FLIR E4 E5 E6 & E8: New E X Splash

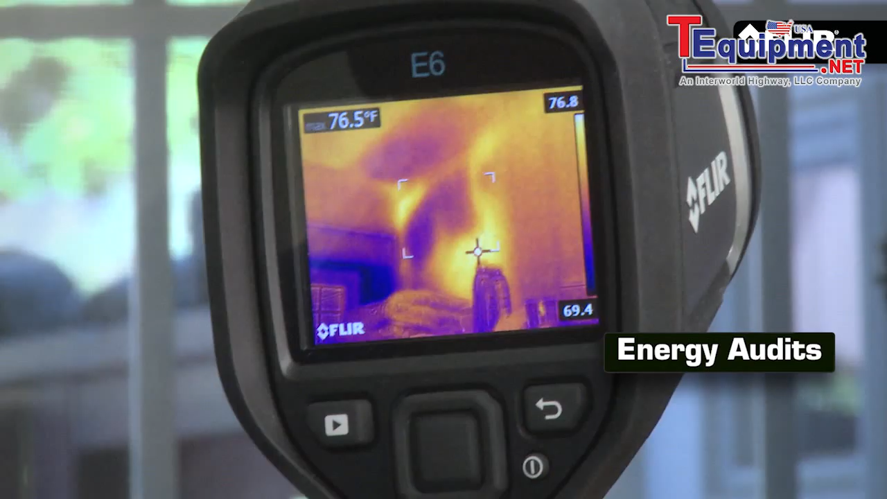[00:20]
A thermal camera that shows and locates
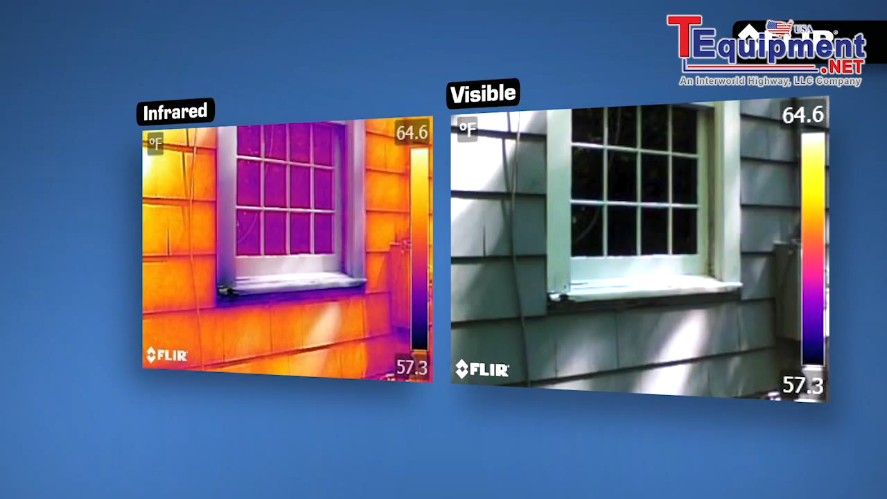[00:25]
On screen: scale top 64.6°F, scale bottom 57.3°F
heat issues in better detail to help prove they're truly there.
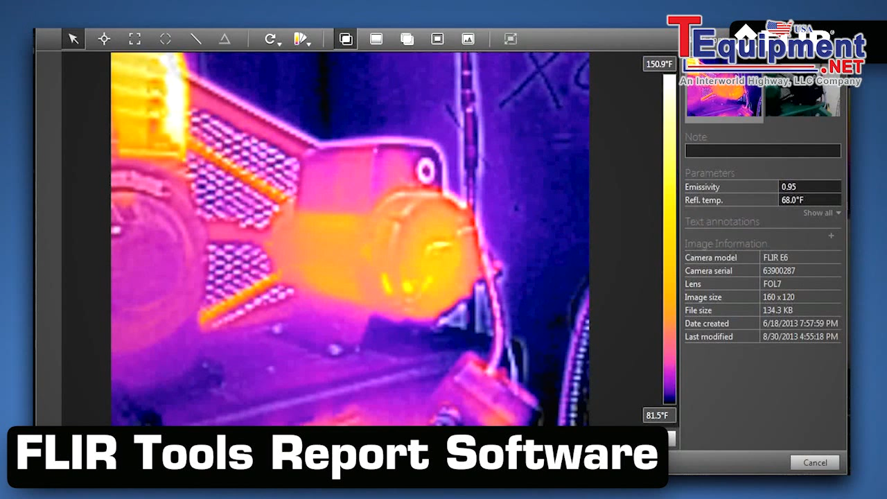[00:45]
On screen: scale bottom 81.5°F
A camera with ruggedness you can trust and
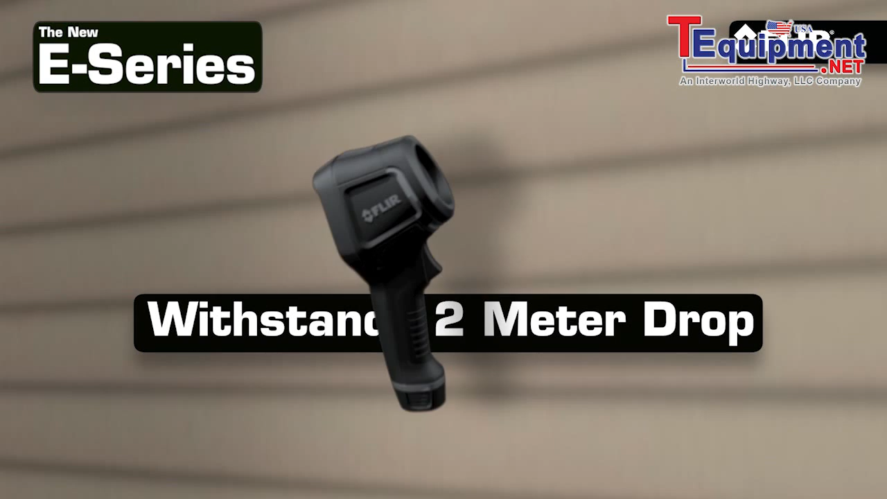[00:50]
a choice of resolutions to fit the target size and working distance your inspections require.
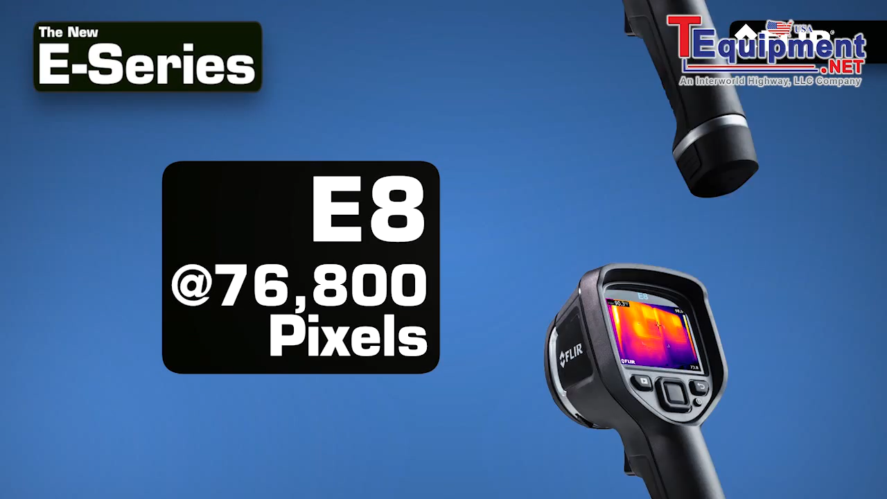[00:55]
Complete with MSX thermal image enhancement to
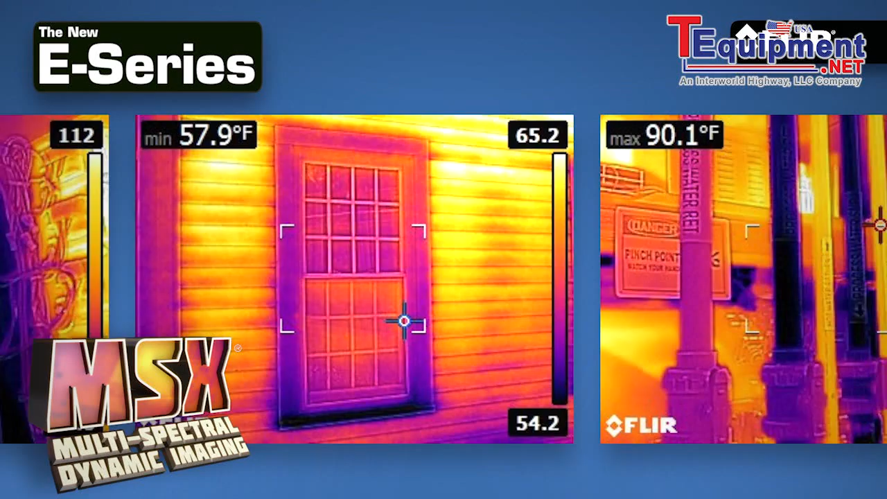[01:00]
On screen: min 57.9°F
help you instantly recognize where the temperature anomaly is. The new E4, E5, E6, and E8.